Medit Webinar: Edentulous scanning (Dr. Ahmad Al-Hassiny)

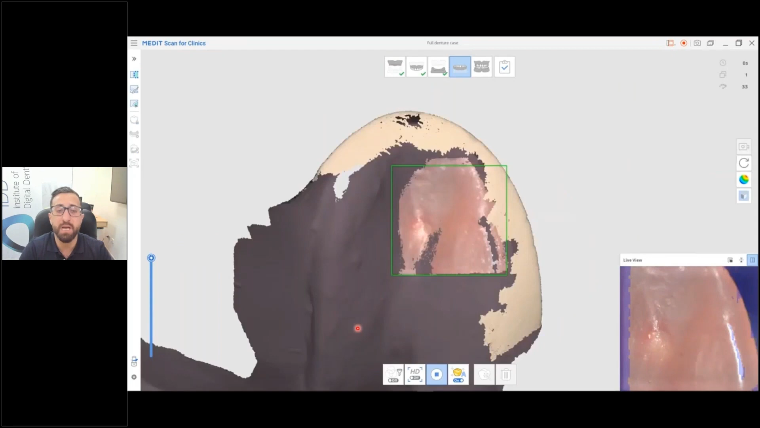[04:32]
This is the same example for the lower denture. Scan the fitting surface first. Rotate.
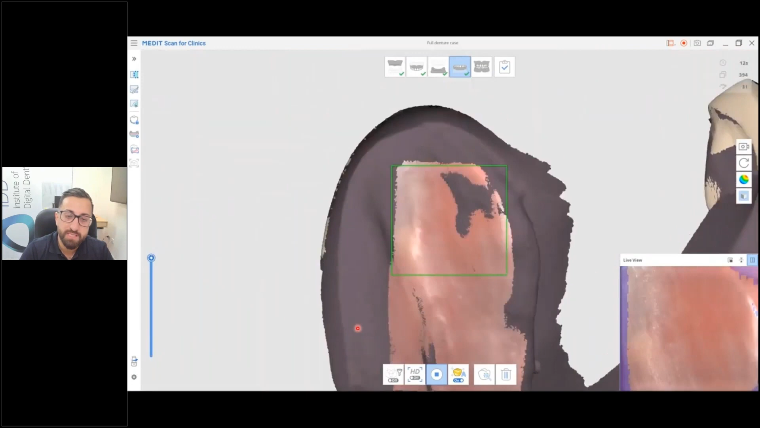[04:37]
Start scanning some of those flanges.
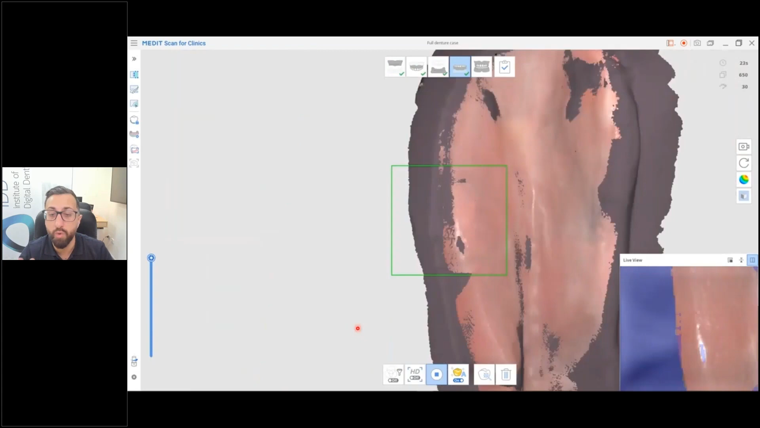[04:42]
And you can see automatically it has already aligned that with the model scan. So then becomes a question. What if the denture is loose?